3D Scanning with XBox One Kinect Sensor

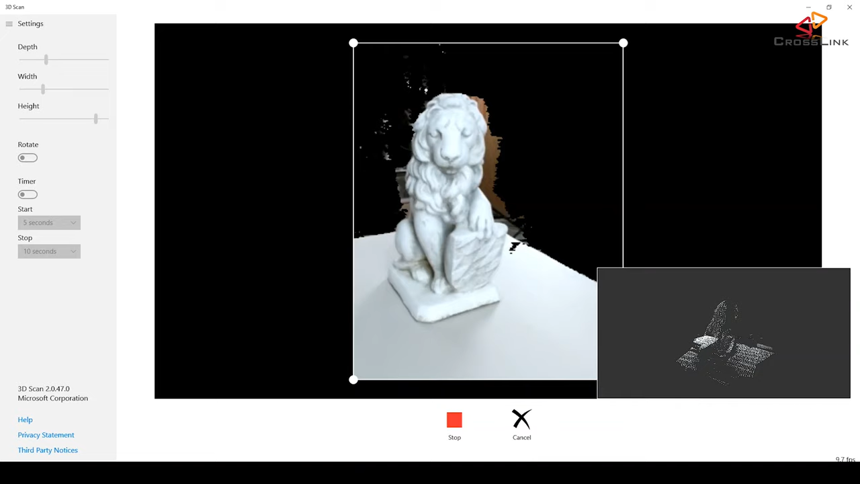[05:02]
But here I have to be a little bit more careful how fast I move.
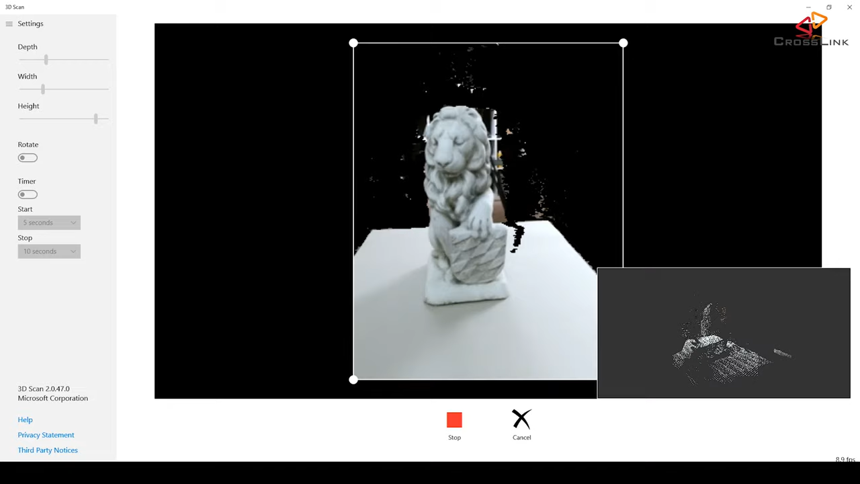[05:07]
And I always have to check out that I keep the object in the center of the picture.
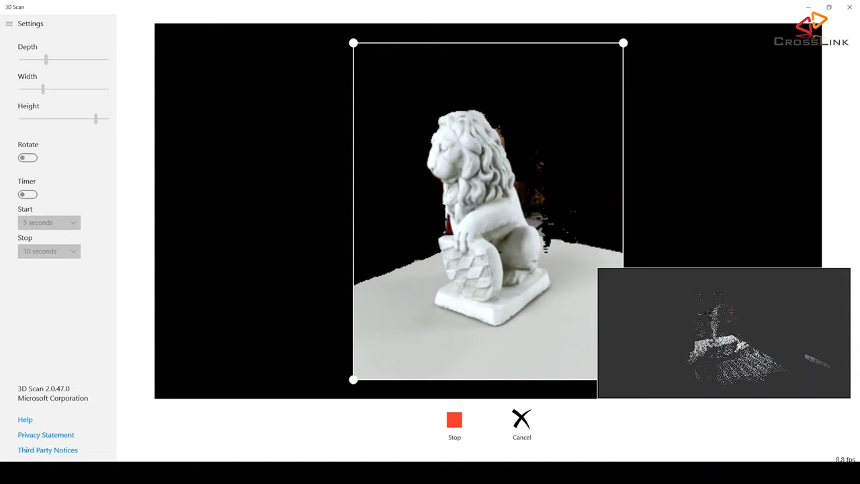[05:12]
And in the lower right corner of the application, you can see that there is a point cloud that's already building up.
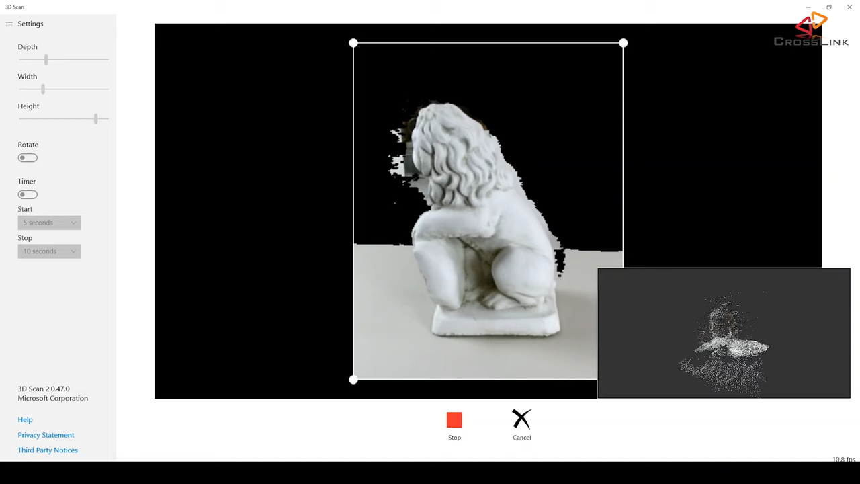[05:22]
And that point cloud is then going to be used to finally create the object. And the application now starts compiling the point cloud into a 3D object.
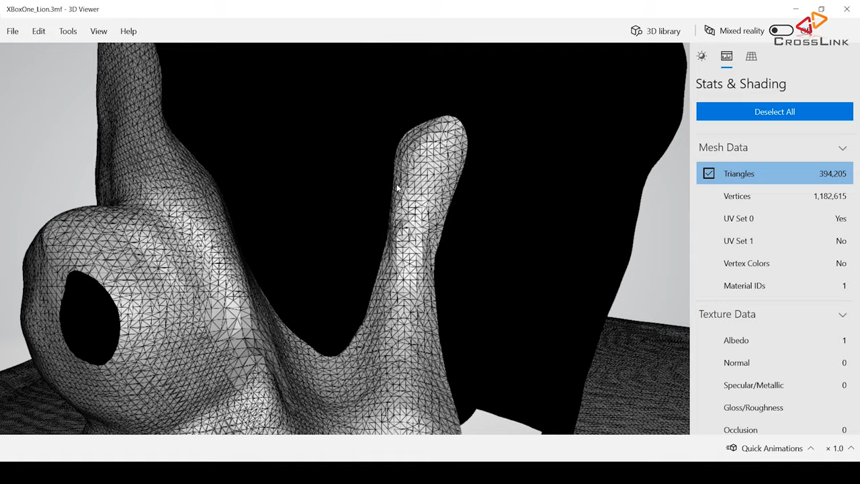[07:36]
it's really a lot of detail. So you can really print this and get pretty good results, I'd say.
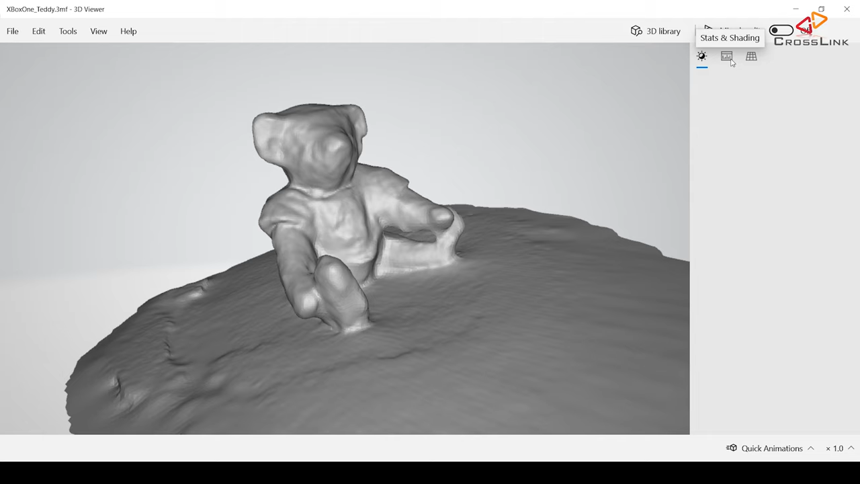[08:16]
also we see that we have quite some details. So this is also something that we could easily print and get some fairly good results.